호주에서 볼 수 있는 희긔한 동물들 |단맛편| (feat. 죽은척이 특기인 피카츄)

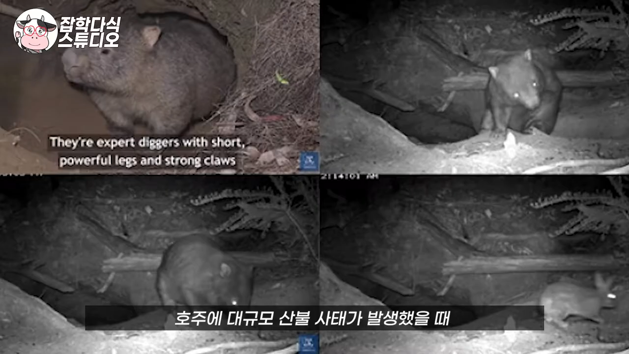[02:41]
원뱃은 땅 속에 깊은 굴을 짓고 사는데 호주에 대규모 산불 사태가 발생했을 때 자신의 땅굴을 다른
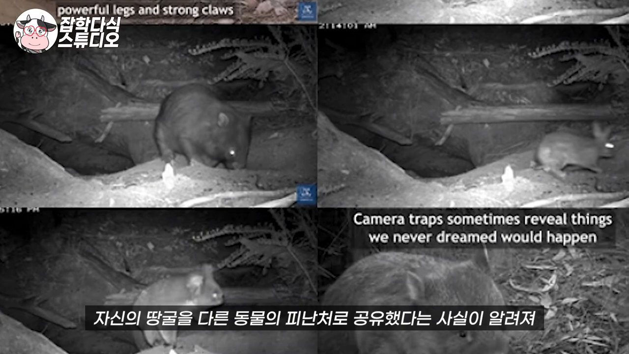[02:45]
동물의 피난처로 공유했다는 사실이 알려져 많은 사람에게 감동을 줬어.